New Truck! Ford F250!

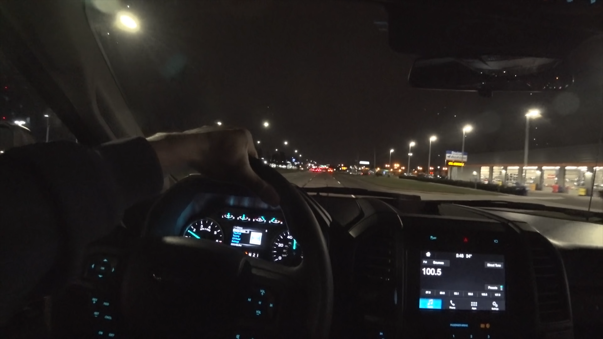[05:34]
truck I had the steel body and right away what I notice is better mirrors also the steering wheel is significantly better on the newer truck the plastic is is harder but it's so much fatter that it's easier to grab it is easier to grab hold of it the plastic seems more durable more rigid but only time will tell how that holds up on the old truck is pretty worn out but I think that had to do with the fact that we